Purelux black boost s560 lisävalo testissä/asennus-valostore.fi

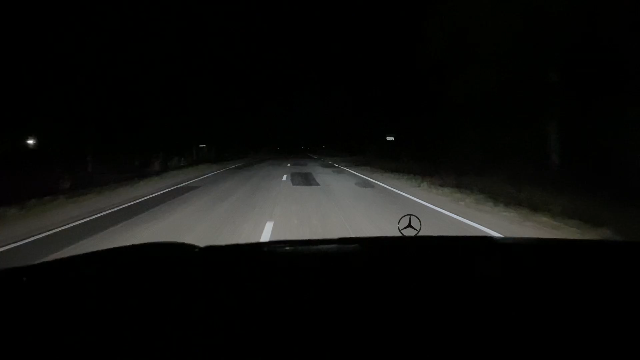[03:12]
Elikkä nyt on ekana niin testataan. Laitetaan tuosta nyt aaton omat pitkät. Ja tässä on nyt. Tältä näyttää nyt ilman lisävalloa. Ei sillä kovinkaan pitkälle kyllä niin jää. Ei kovinkaan pitkälle niin jää. Mutta täytyy sanoa, että ei oo niin huono kuin Transitissa oli. Kyllä tälläkin nyt näkyy. Mutta ei kovin kaavas.
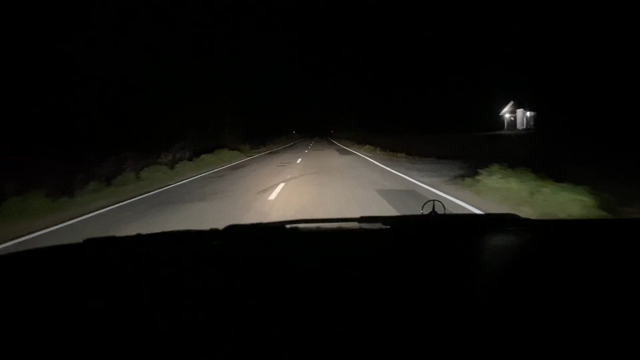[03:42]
Aika huonoa se tuo kantamaan on. Näissä aaton omissa valoissa. Ei tämmöisillä niinku. Pimmellä hirmun mukavaa ole ajella. Jos paljon ajella on pimmellä niin. Ei tota. Ei oo hyvää joutua. No niin. Lyöpäs nyt pureiluksi tulille ja. Nyt rupes kyllä valoa riittämätä. Hyvin tuo kyllä valas on no tien reunatti.